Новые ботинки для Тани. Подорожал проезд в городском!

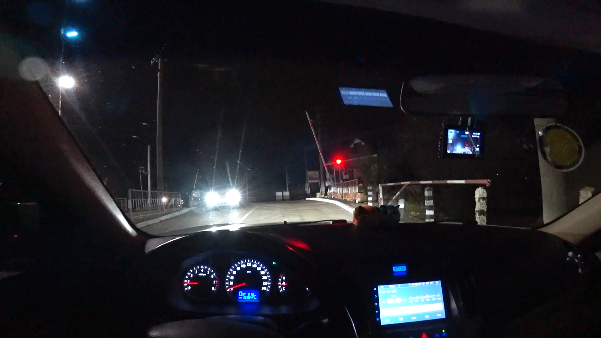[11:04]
у меня слов нету вот реально нету слов и пока на комментарии можно поотвечать все будем стоять ну как но не могли дать нам проехать ну кто-то может и проехал а я не ладно стоим
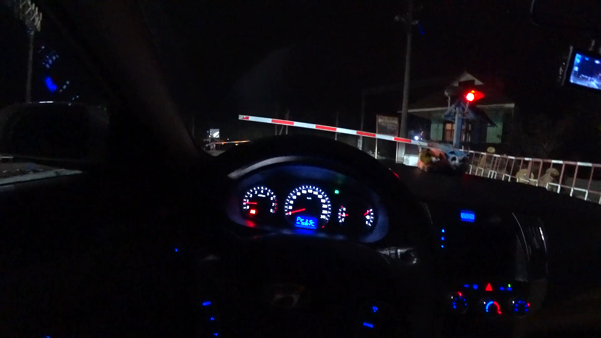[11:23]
ждем моря погоды велосипедисты они такие а ты не можешь быстрее передвигаться грузовой она да